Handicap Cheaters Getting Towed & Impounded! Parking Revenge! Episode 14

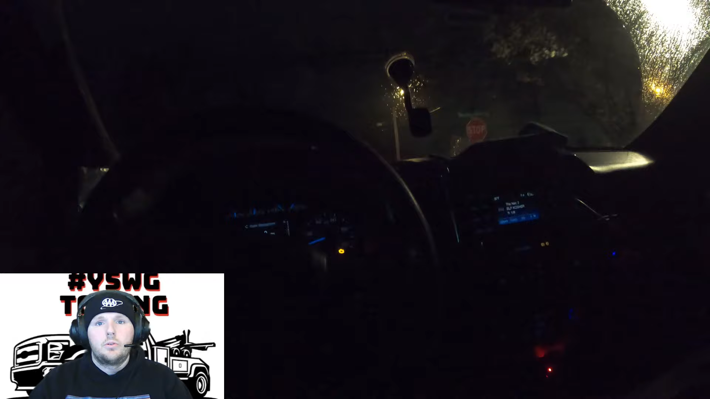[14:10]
So even though the owner of that Ford Explorer just barely missed me out front of his house, he does catch up to me right as I'm about to pull out onto the main road. You'll see here. What's up? You parked in a fire lane.